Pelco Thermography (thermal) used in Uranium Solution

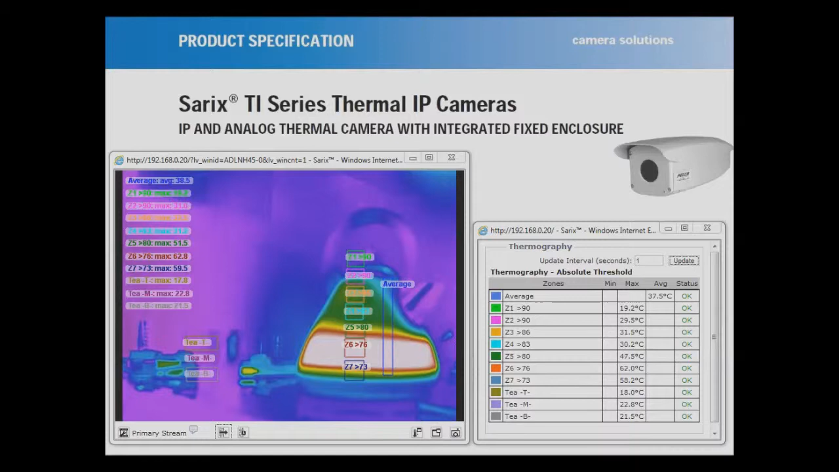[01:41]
What you'll see is, just as you hear it go click, it could be around about 94.5 degrees. And anybody who goes and checks on Google will see that that is the temperature that boiling point is. And we also reach boiling point much quicker as well. So there you are, there's the temperatures going higher and higher. And zone number 6 has gone into alarm. And I'm just going to point, looking at the measure on the back of the kettle, which is there.
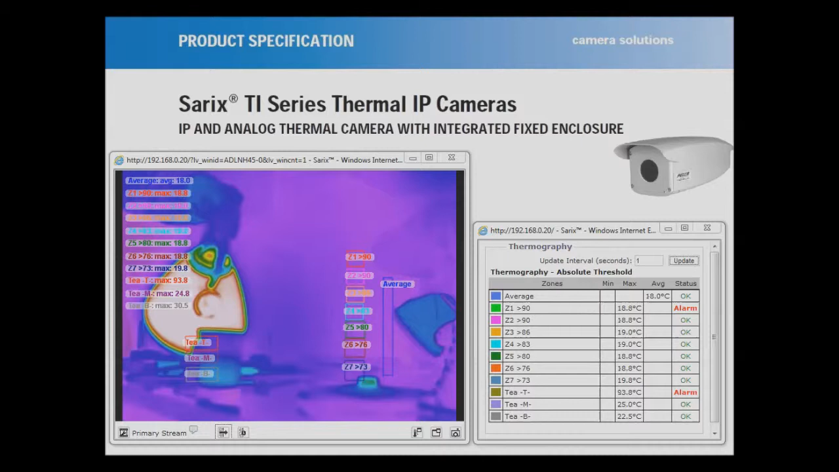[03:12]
Some sugar. Here's my milk. And you'll see the heat as it rises through the mug. Which is very good for instrumentation or temperature monitoring. The way the data is actually passed is through plain text using XML.
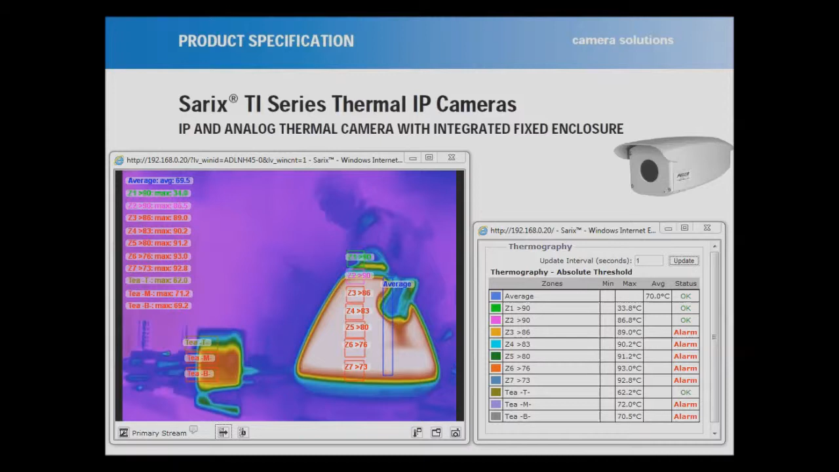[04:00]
Now, let's take a lid off. The solution discussed with EcoGroup was to, and you can see instantly, there's your fill level very, very clearly, is to actually introduce an airway. So if I just blow into that very gently, you can see the difference between the two. So as the radio is filled, you get your constant level.